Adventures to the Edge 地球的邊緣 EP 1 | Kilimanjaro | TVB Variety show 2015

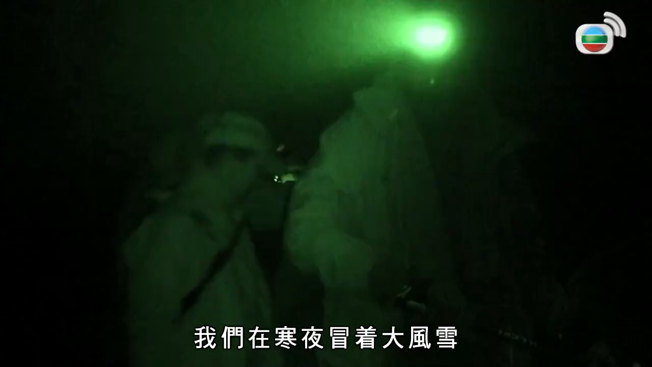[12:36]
we climb through the ice cold night in driving snow
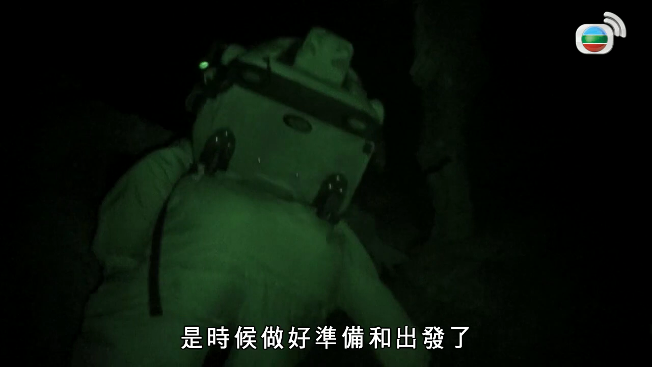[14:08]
It's time to gear up and head off. We have to switch to night vision to film in the darkness.
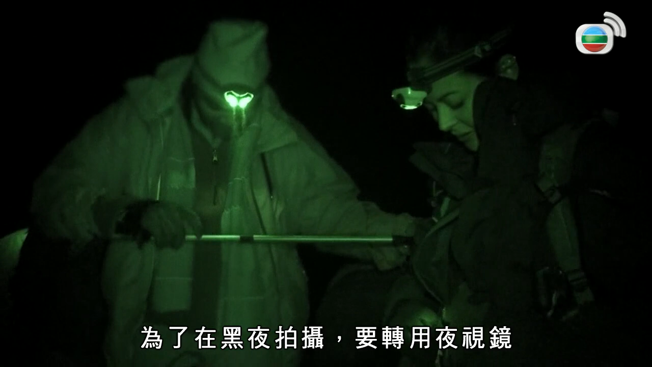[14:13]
All we can see on the horizon is a surreal trail of lights from other climbing teams walking up the mountain.
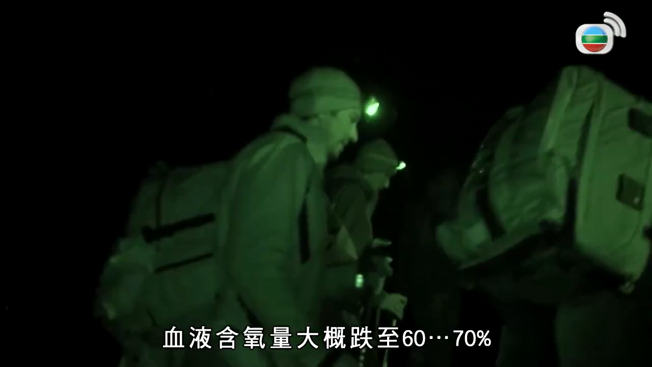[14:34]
We just hope it doesn't go down any lower. We would see people fall by the wayside and other climbers throwing up from the altitude sickness.
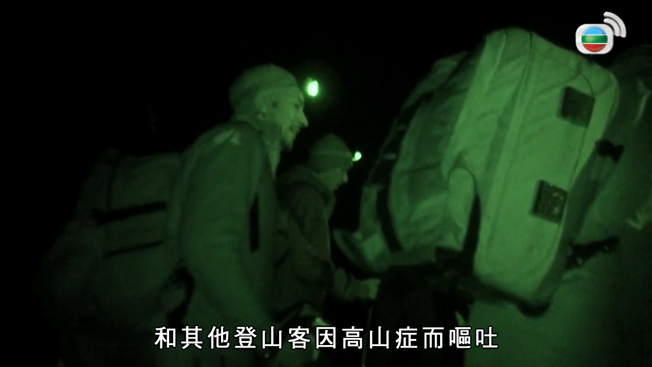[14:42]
We're walking at a very slow pace,
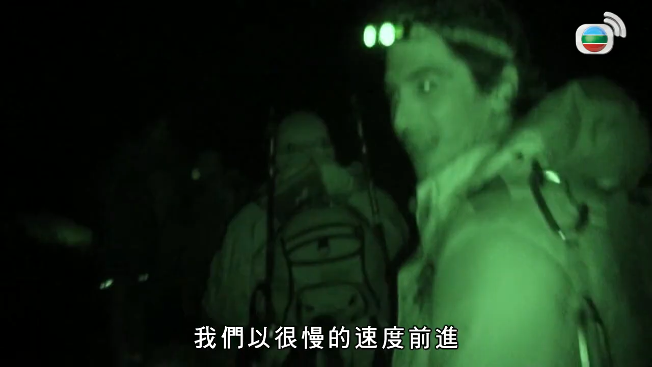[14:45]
and that's because at this altitude, we don't want to climb too fast.
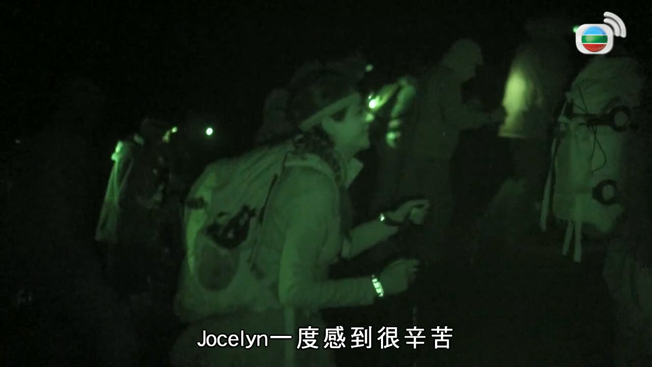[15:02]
At one point, Jocelyn started to struggle and was pretty adamant that she wanted to turn around.
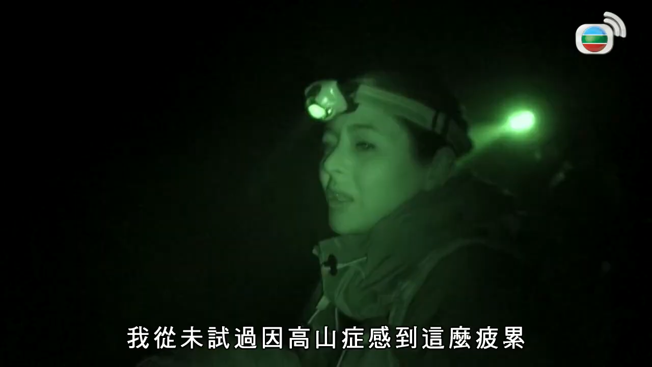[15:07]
I never felt so exhausted from altitude sickness in my life. I decided to stand behind Jocelyn,
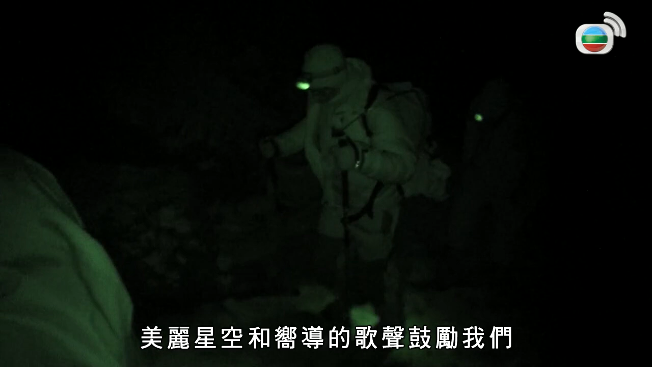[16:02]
but the altitude continues to take its toll.
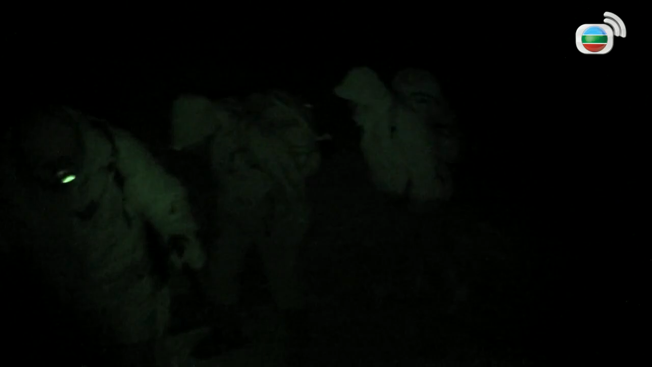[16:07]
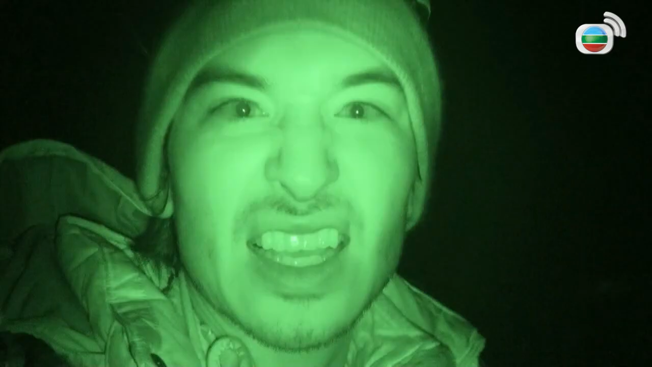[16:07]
Jack's not feeling particularly well, so we hope he's going to get better.